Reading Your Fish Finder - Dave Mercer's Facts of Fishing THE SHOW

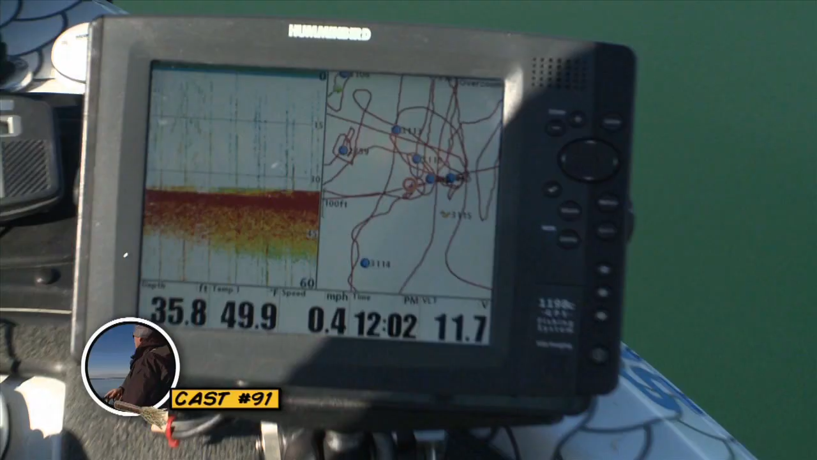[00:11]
On screen: depth 35.8 ft, water 49.9°F, speed 0.4 mph
we got some nice marks here what's going on there these
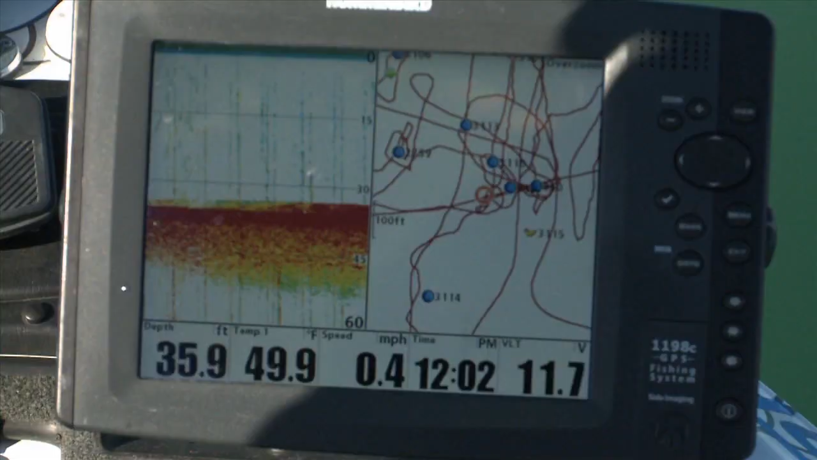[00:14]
On screen: depth 35.9 ft, water 49.9°F, speed 0.4 mph
fish they're right on the bottom you see some strong reds in there some yellow some greens what's
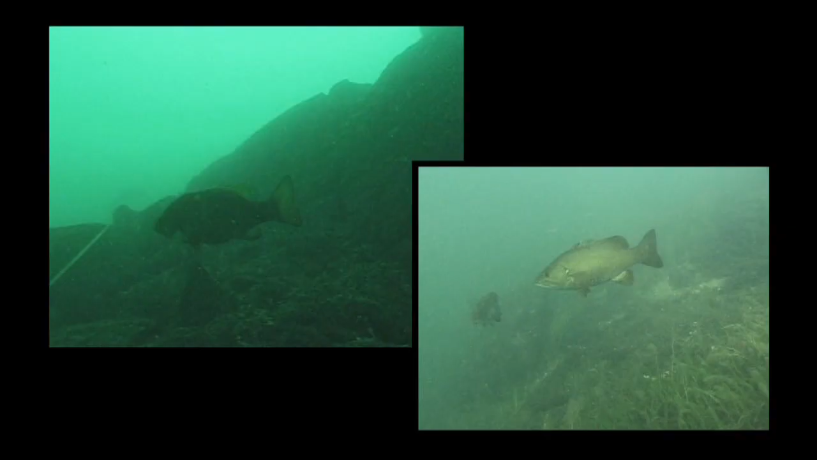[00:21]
happening there those fish are sitting right on that edge that
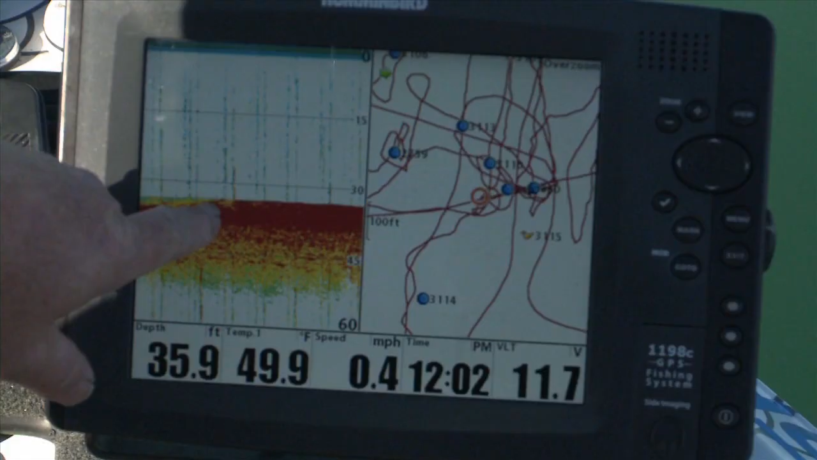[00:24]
On screen: depth 35.9 ft, water 49.9°F, speed 0.4 mph
red mark that's a strong return odds are that's a big fish your smaller return they're not as thick not as dense
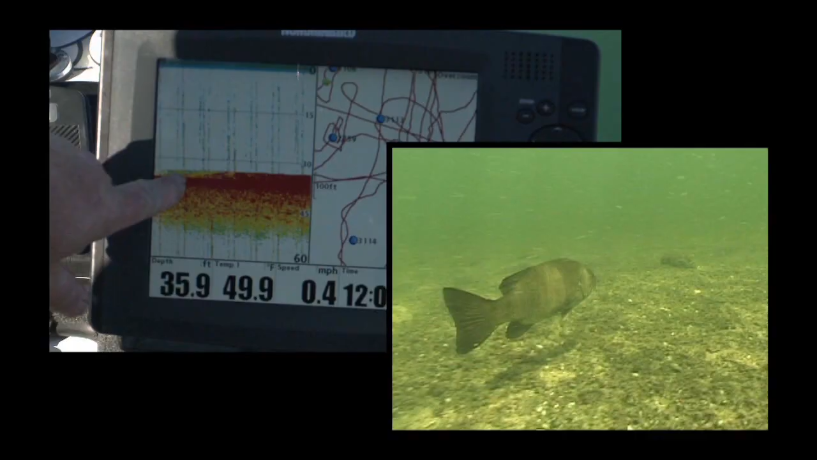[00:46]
On screen: depth 35.9 ft, water 49.9°F, speed 0.4 mph
is a big fish then yellow would be a little smaller and
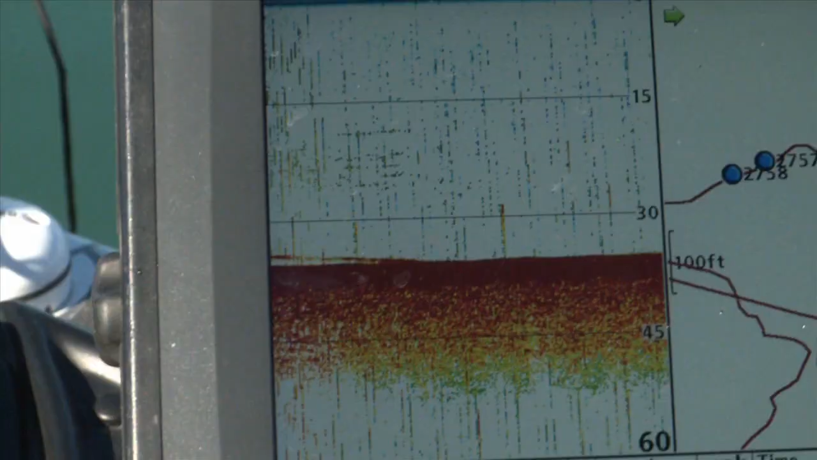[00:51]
then green would be a small fish or a school day fish so remember those three colors and you're definitely going to catch bigger fish